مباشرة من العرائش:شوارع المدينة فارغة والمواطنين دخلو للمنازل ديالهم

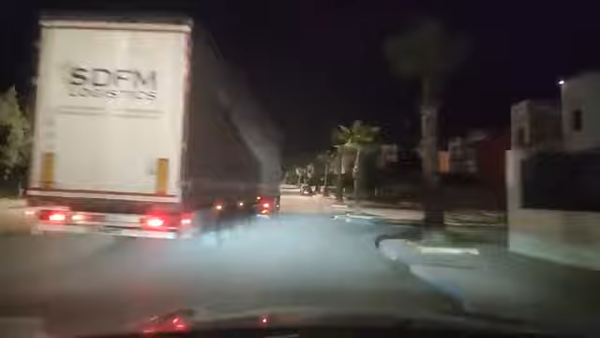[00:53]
الساعة تشير إلى تمام الثانية جوج ديال الليل، لا طير يطير ولا إنسان يسير، شوارع المدينة خاوية من المواطنين والناس دخلوا الديور ديالهم ودخلوا المنازل ديالهم، دخلوا يتخبعوا ودخلوا يحتفلوا بالبناني بطبيعة الحال.
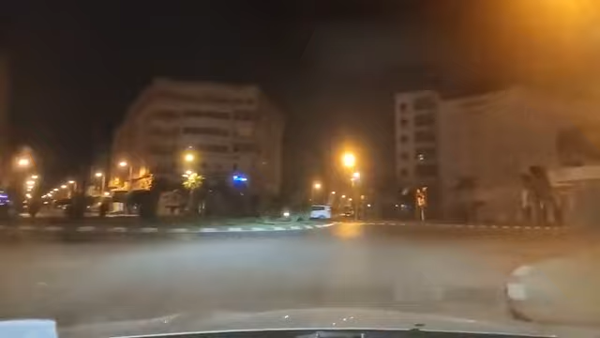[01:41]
هاد الشوارع ديال مدينة العريش، الناس كلشي دخل الدار ديالو، ما بقى حتى شي واحد كيدور، كلشي في المنازل ديالهم، حتى شي واحد ما بقى الشارع كيدور.
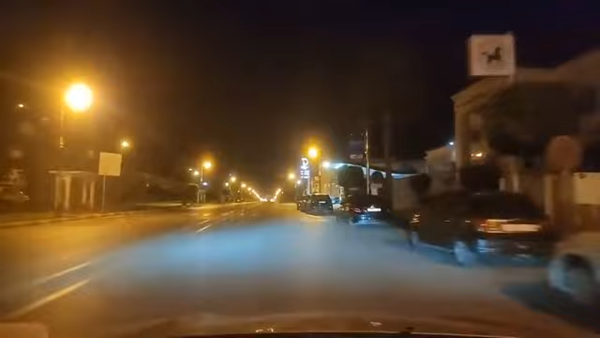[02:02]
تحياتي خويا كريم، مرحبا بك. اذا كما كتشاهدوا متبع قناه شوف تي في، سنه 2024 فهي دخلت بطبيعه الحال، مرحبا بها. نتمنى ان تكون سنه مليئه بالافراح والمسرات، مليئه بالانجازات،
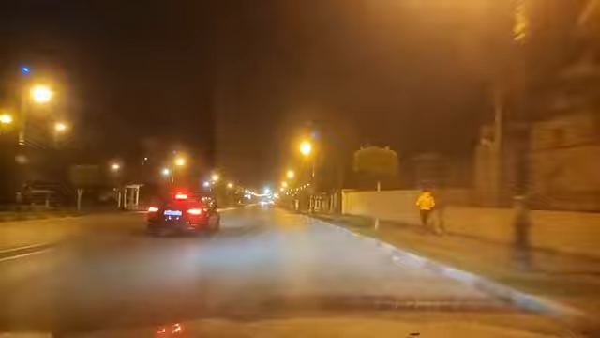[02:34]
مليئه بالتفوق بطبيعه الحال بالجميع،
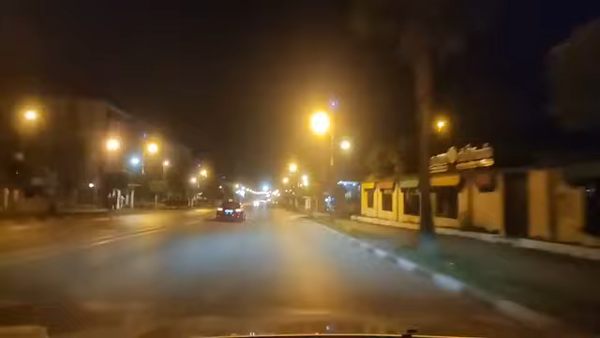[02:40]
سنه الاطمئنين، سنه الراحه، سنة الأفراح، نتمناو كذلك. إذا هذه الأجواء متبي الأوفياء متبي قناة شوف تي في مباشرة من مدينة العرائش، كما كتشاهدوا شوارع المدينة فهي شبه فارغة من المواطنين. المواطنين دخلوا المنازل ديالهم، يعني كل شيء